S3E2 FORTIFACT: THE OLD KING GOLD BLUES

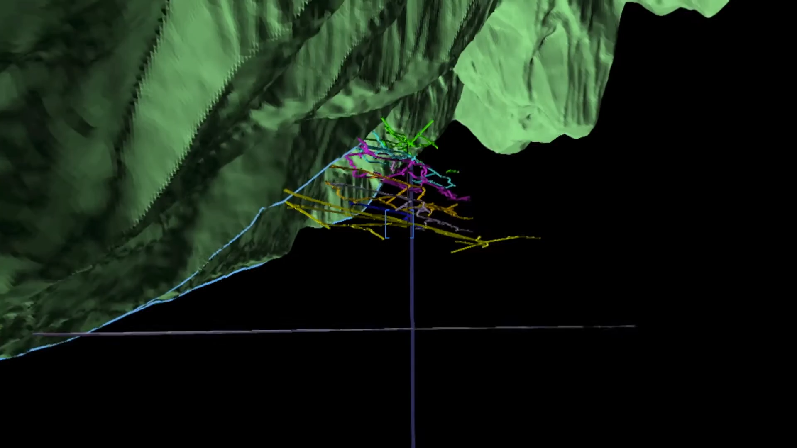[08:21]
Although the mine shafts are not connected by any known man-made structures, recent testing reveals a mysterious hydrology, suggesting a relationship between them.
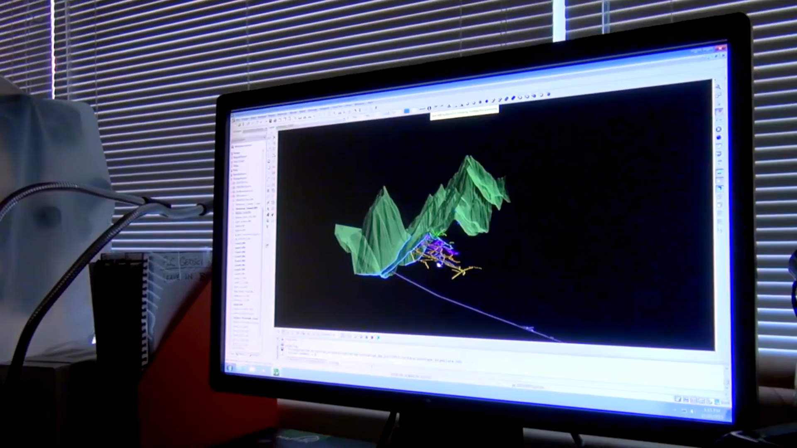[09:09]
which is 800 feet below the Gold King and not actually connected through man-made tunnels.
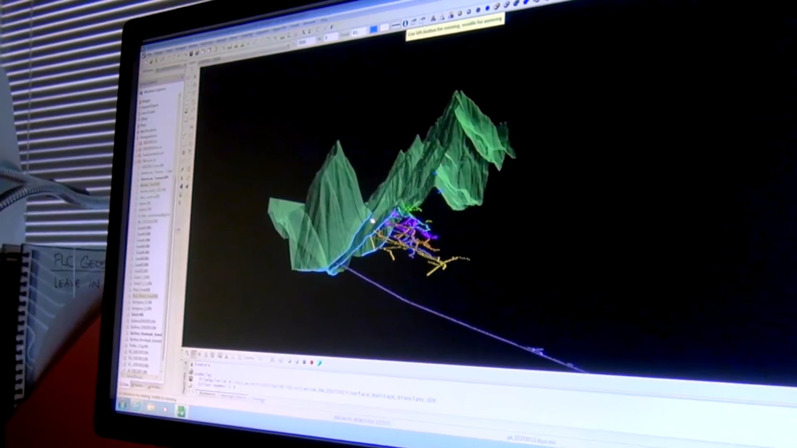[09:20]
This is the surface of the Gold King and this surface is not exaggerated.
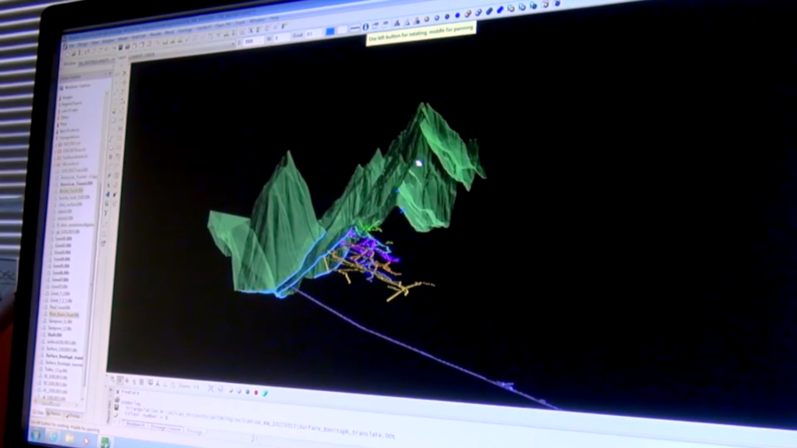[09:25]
This is a view of what's called Plan View, looking from space down on the surface.